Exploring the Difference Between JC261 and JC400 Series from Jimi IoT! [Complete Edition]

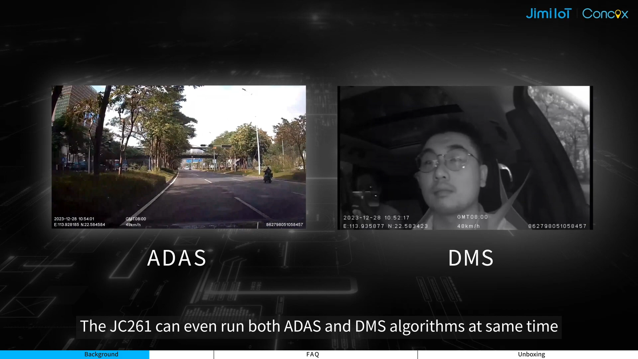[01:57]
The JC261 can even run both ADAS and DMS algorithms at the same time.